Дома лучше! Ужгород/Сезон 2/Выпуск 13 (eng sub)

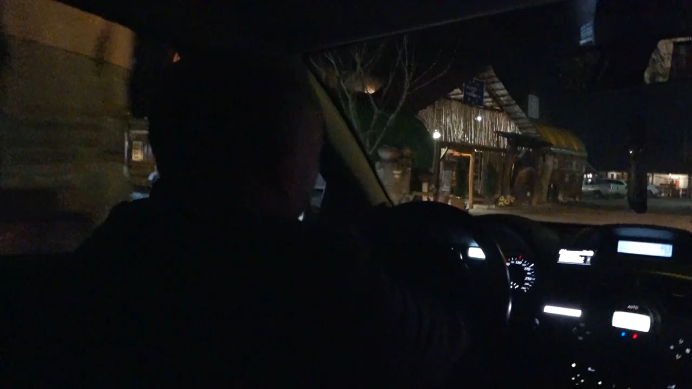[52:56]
Ну, видите, вот здесь, вот кладбище. А мы здесь есть. Ага.